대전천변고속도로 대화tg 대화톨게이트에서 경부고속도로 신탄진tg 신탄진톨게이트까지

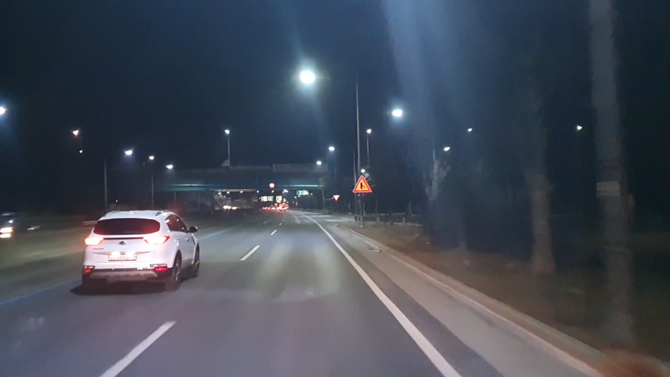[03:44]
심탄치나 이시만 면 오른쪽 고가천으로 진입하세요.
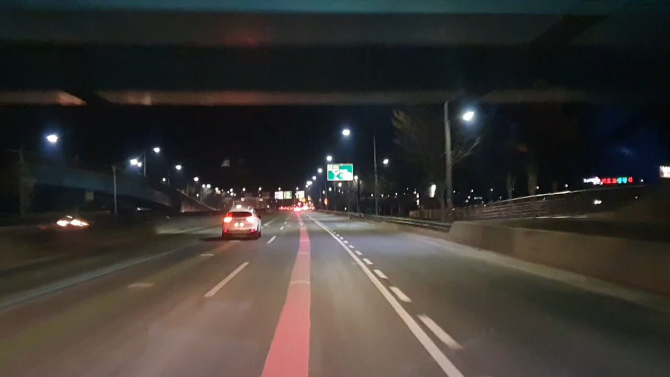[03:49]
분홍색 체로로 주행하세요. 잠시 후 오른쪽 고가천으로 진입하세요. 여기까지 왔어야지. 다음 안내까지 계속 집중합니다. 도와줘요.
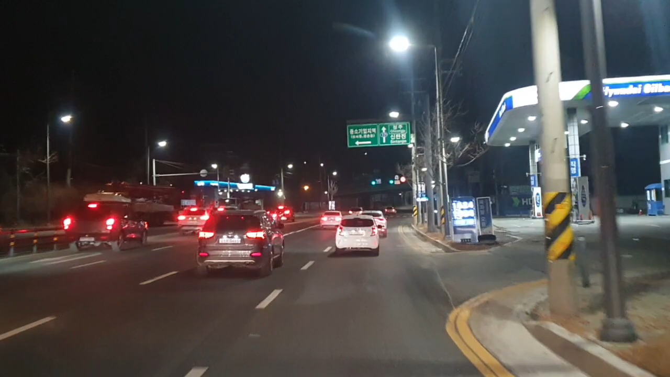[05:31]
시간만 9시 40분 파이웨이 오픈됐어요 지금 한번 가봅니다 연빙빙빙컴 시속 50km 단속 구간입니다 제가 70km 올렸는데 제사 작업은 거의 안되있고요 아직도 미끄러운데
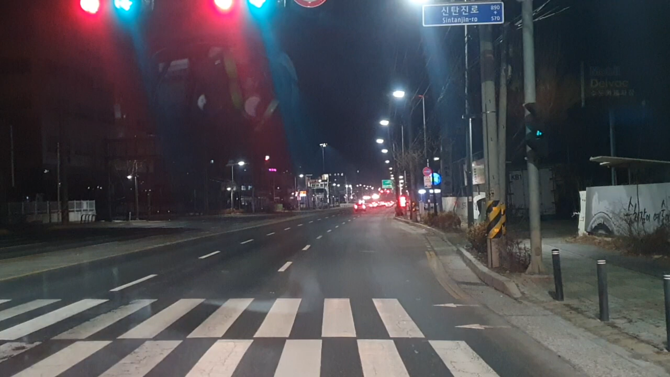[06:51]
내가 본거는 한 3대 정도 갔고요 앞으로 몇대가 더 나올지 모르겠어요 자 아까 그곳에서 출발한지 약 한 1시간 정도 됐는데 이렇게 깨끗해요 아 정이 한 대 또 들어갔네 저거는 아 캐나다 차네 캐나다 차네 하이라이트 하이라이트 하이라이트 안에서의 차네 네 이거 자
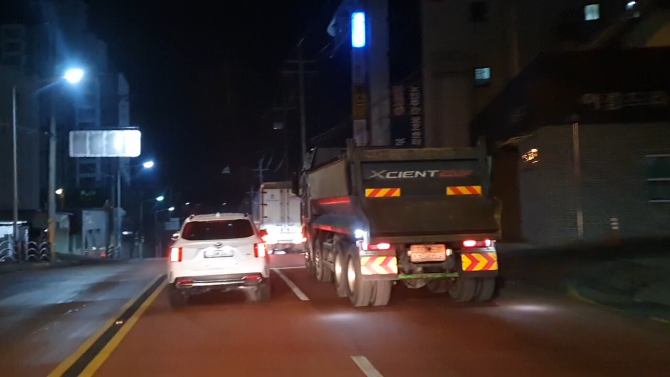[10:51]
실제로 불편한 인간관계 속에서 약 300m 앞 신탄진 IC에서 고속도로로 진입하세요 이어서 72m 앞 풀게이트입니다 노인보호구역에
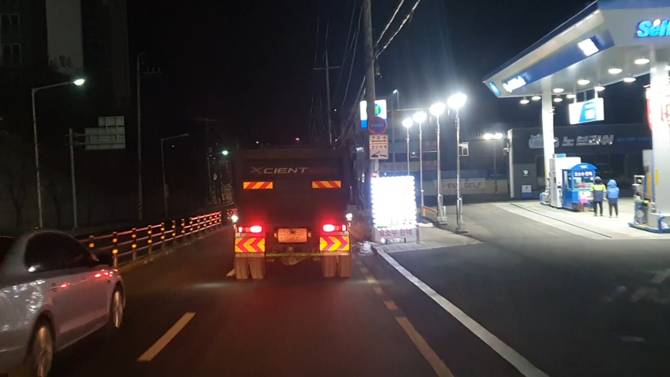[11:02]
진입하였습니다 안전 운행하세요 방금 드렸던 질문처럼 불편한 상황을 잠시 후 신탄진 IC에서 고속도로로 진입하시고
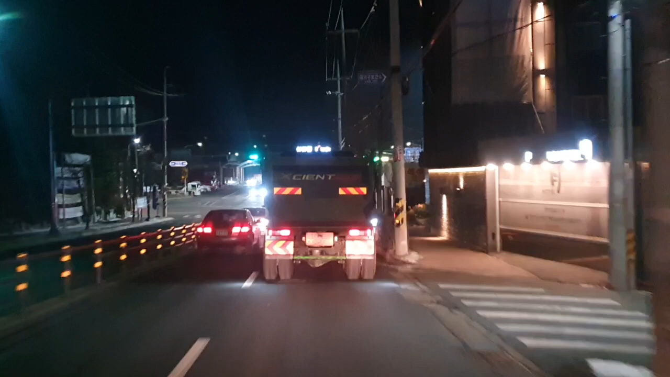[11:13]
앞에 둥붙트럭 있어서 매연이 엄청나네요 사람과의 관계가